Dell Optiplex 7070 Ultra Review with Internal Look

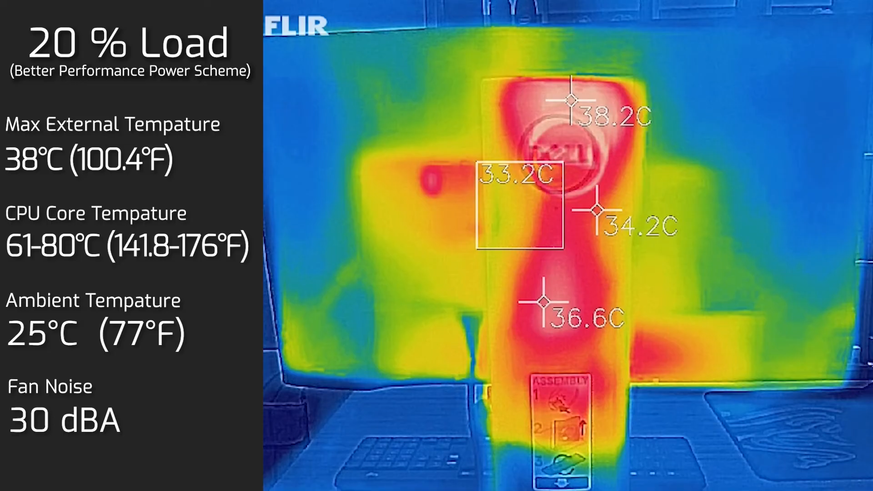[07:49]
With the core averaging anywhere between 61 to 80 degrees Celsius. And as for the fan noise, hit a maximum of 30 decibels. So still very, very quiet, I've got to admit. And then I'll put the computer on 100% load. And the hottest area measured in at 41.5 degrees Celsius. With the core temperature hitting anywhere between 87 to 97 degrees Celsius.
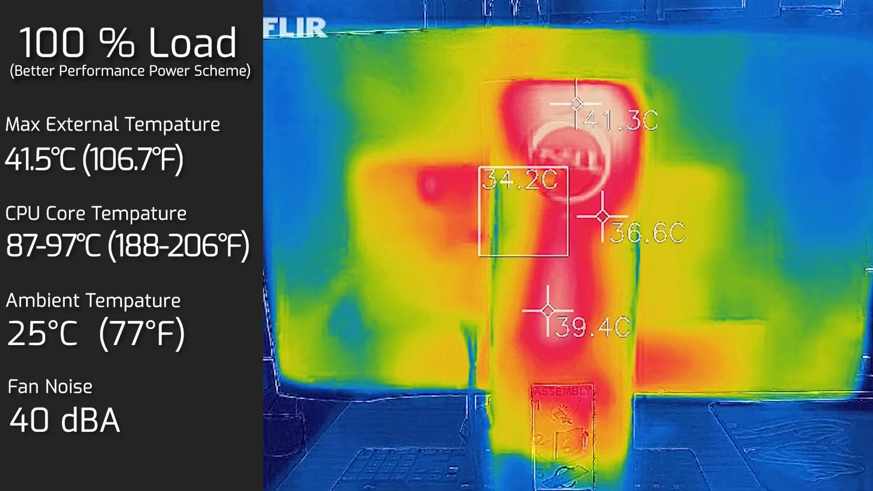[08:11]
And the fan noise hit a maximum of 40 decibels. So you do hear a little bit, but it's not really crazy loud. Let's have a look at the internals.